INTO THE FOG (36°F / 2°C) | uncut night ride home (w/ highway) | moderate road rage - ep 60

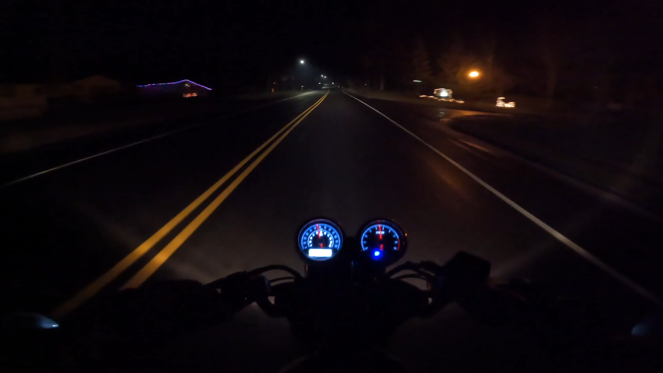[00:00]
Is it raining or what? The fuck is this? My visor's getting all fogged up. I'm feeling wet, bro. I think it's raining. Can you just fucking go? Like, go. If you're gonna pass me, pass me. Don't just sit, like, kinda in my blind spot, but not really. I really just don't want to be near anybody if I can avoid it. And anybody who's gonna be, like, dilly-dallying like that, just gap them.
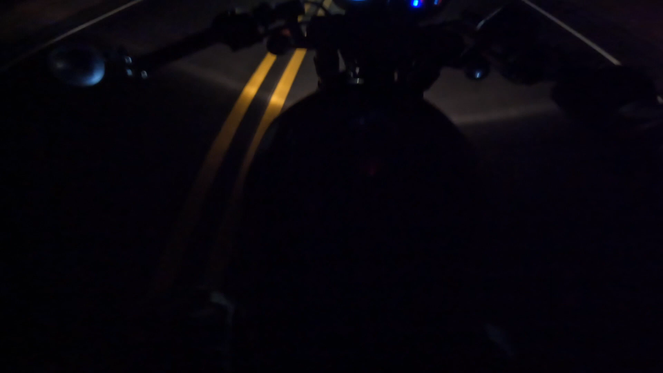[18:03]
I'm feeling wet, bro. I think it's raining. My visor is... What's the altitude? Like, what is going on? I can't see shit. Look like it's raining. I'm looking at the lights.